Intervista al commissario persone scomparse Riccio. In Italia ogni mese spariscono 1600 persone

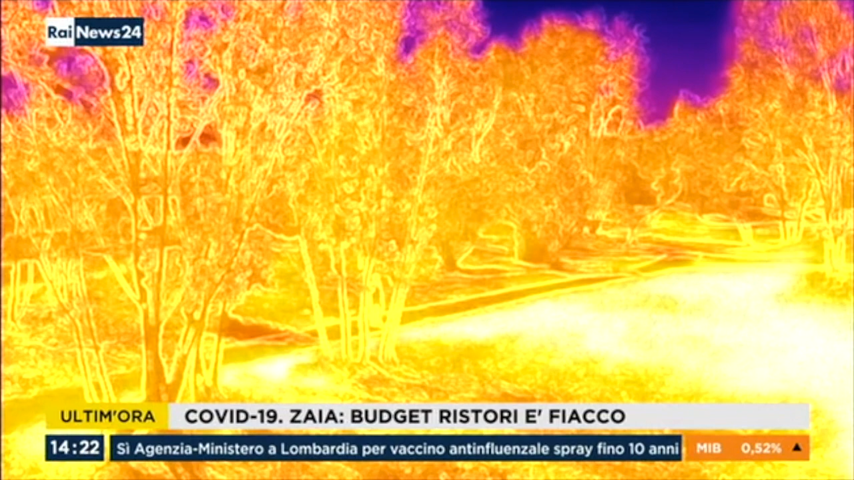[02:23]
come alcuni aerei particolari, droni che identificano, attraverso anche dei colori diversi sulle mappe, la presenza di corpi umani o meno.
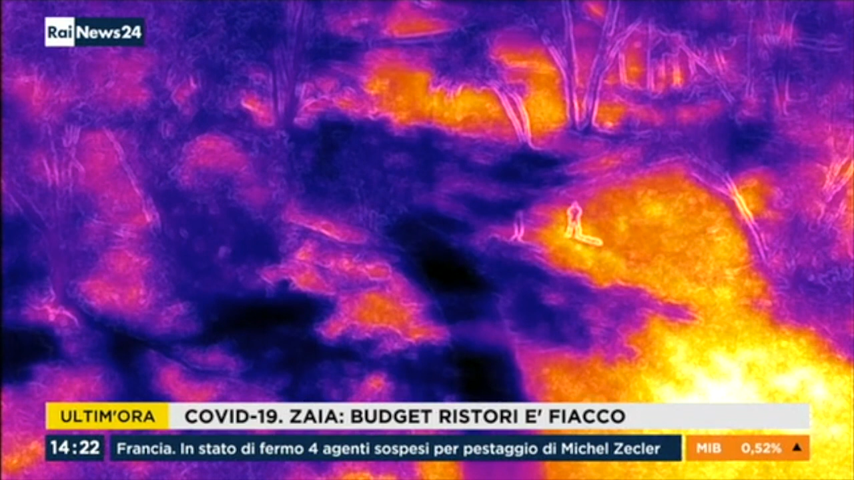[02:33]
E quindi è chiaro che l'affinamento nella ricerca c'è stato e c'è continuamente,